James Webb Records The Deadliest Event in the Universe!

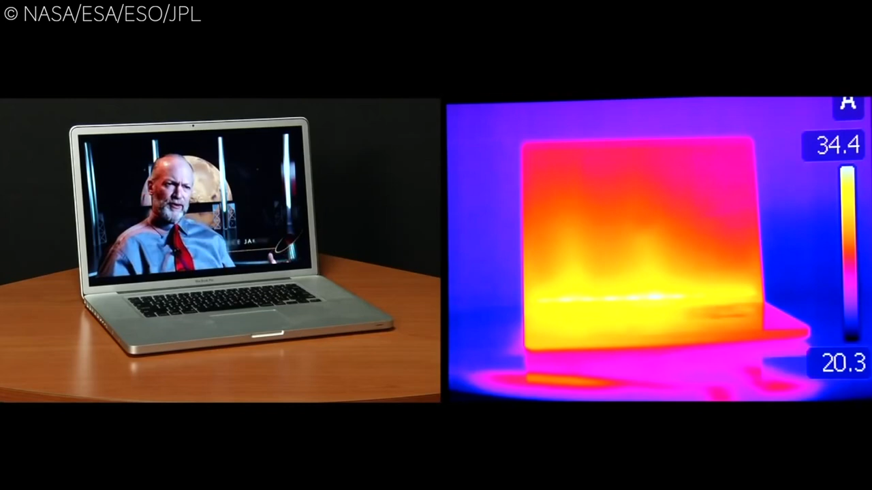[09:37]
Webb is ideal for these investigations because it picks up infrared light, which is effectively heat released by the objects being studied.